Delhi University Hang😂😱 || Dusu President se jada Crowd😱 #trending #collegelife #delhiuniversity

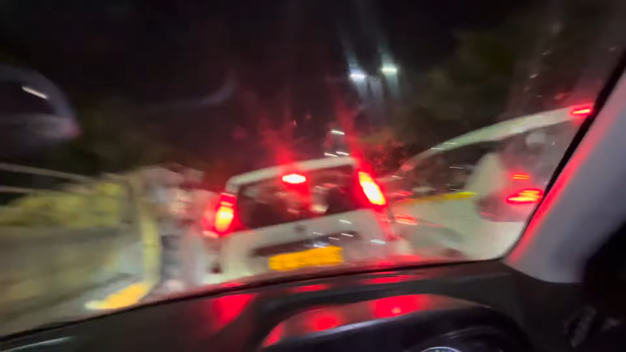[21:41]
और अभी देखते भी हो मिनट भर कोई हिलने की नहीं है, जैसा है ऐसे ही रहे थोड़ी थोड़ी सी एक एक एक कदम चल ली है। और देखो ए, थोड़ी सी ये बड़ी दो कदम बड़ी हमारी गाड़ी फिर रुक गई फिर गियर न्यूटन
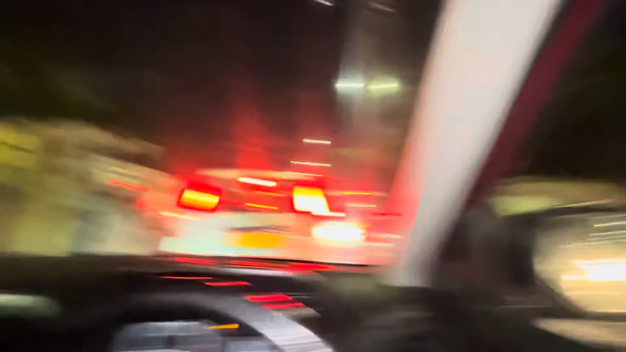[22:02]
क्या करें यार परेशान हो गया यार जाम में बहुत ज्यादा
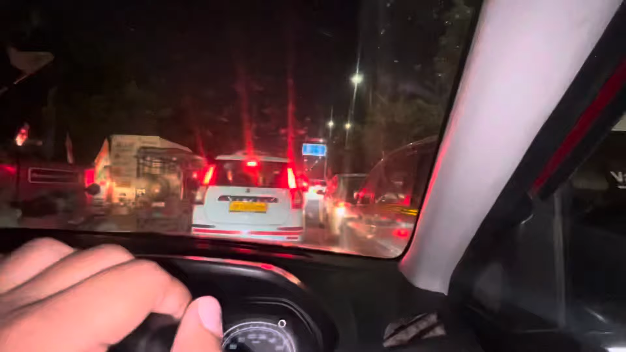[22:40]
ये सामने पतला गोल चक्कर का पिलर ये वाला ये पतला गोल चक्कर का पिलर है यहाँ तक पहुँचने में बहुत टाइम लग जाएगा 15-20 मिनट।